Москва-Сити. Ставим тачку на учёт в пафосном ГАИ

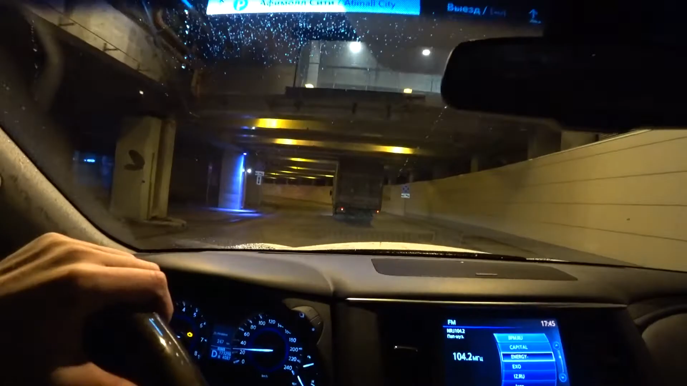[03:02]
пока еще не платил но уже 350 рублей на выезде заплатил больше 10 минут постоял привет поэтому похоже вот здесь сейчас мы поворачиваем полукруг у нас будет сектор то там будет написано мои документы